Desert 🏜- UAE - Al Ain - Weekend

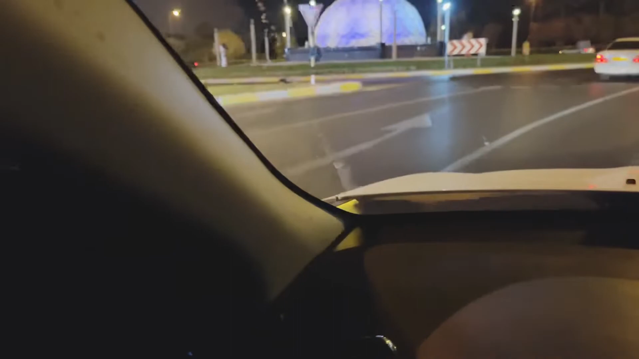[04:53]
यह जो टावर है इसको देख एक्सपू का सेंसे एक्सपू की जैसे इसको बनारे का कोशिश किया है